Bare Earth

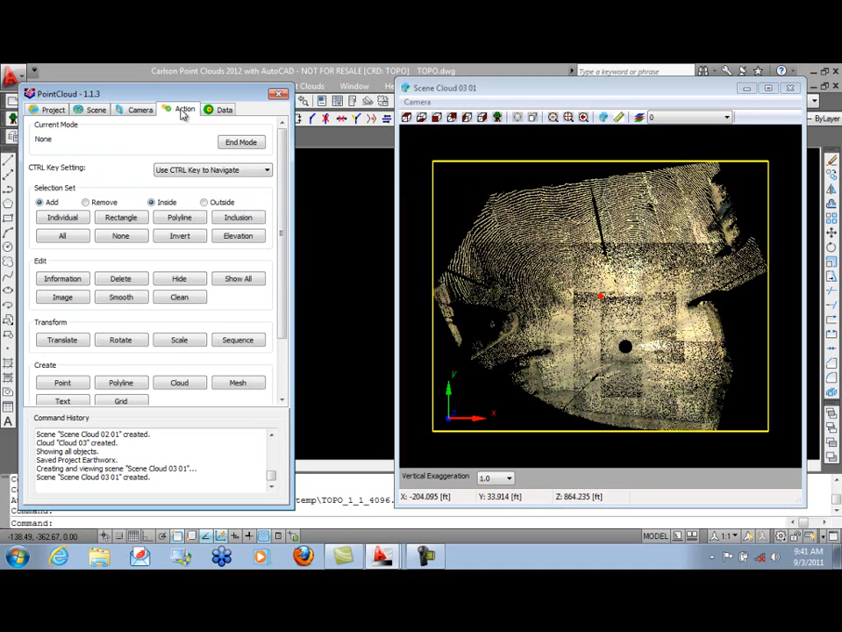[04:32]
The reason for running a bare-earth routine is so that we can actually create a mesh. Now to create the mesh, we'll go to the Action tab. We do need to select the objects we want to make the mesh of. So here, we'll simply select all the points. Go down to our Create panel and tell it we wish to create a mesh. There are some limiting factors you can use here. Maximum length for a triangle is 250 feet, period, not a comma. Minimum incident angle is 130 degrees.
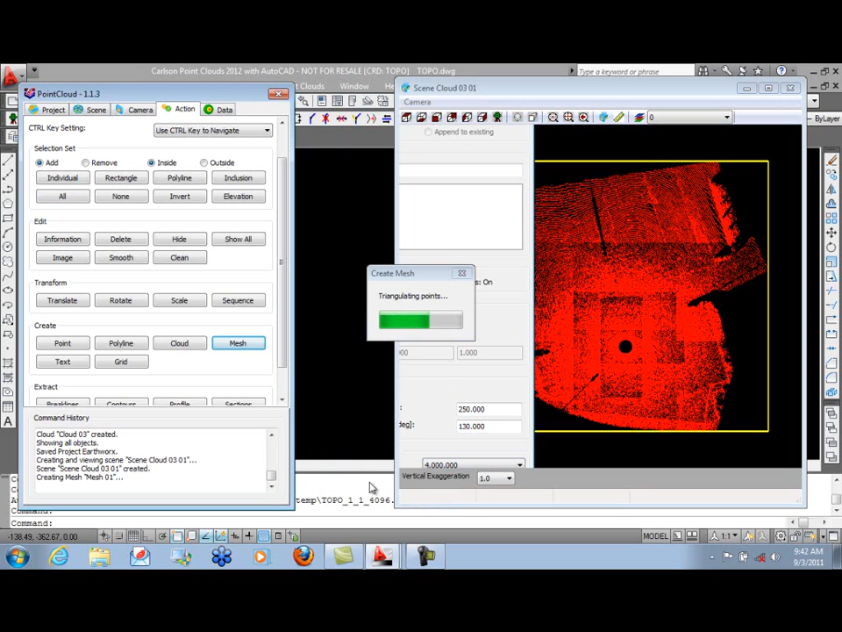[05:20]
We'll go ahead and click OK here. And it begins triangulating our points. Then it writes out our faces. And again, on our command history, you can see that mesh 1 has been created.